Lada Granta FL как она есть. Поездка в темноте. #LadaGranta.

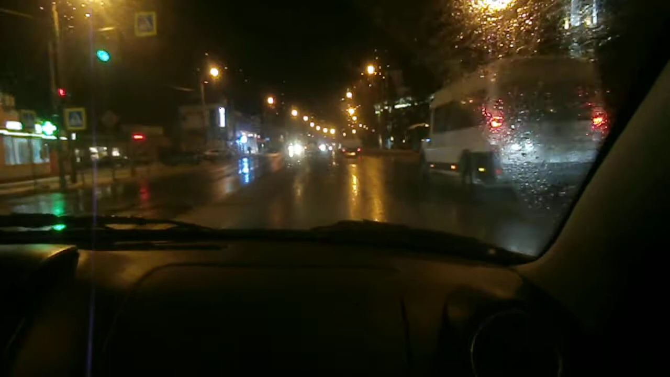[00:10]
Проезжаем Царевщину, возвращаемся уже по темноте. Решили подснять дорогу. Сегодня 28 ноября, идет дождик. Погода, конечно, такая слякотная. Сделали мост новый. Сейчас будем проезжать
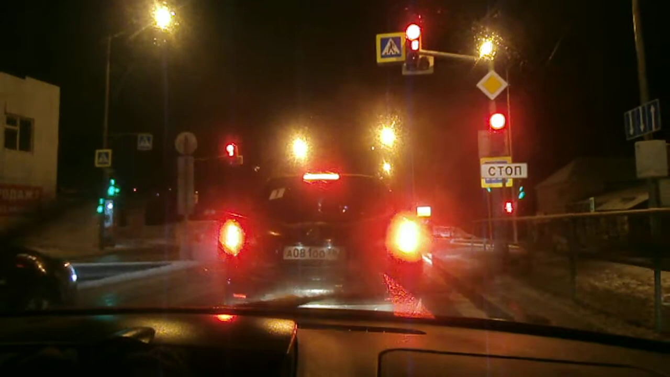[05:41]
А рыбку готовят. Так вот. Вот такая ноябрьская дорога у нас сегодня выдалась. Возвращаемся в темное время суток. Немножко то, что вокруг происходит.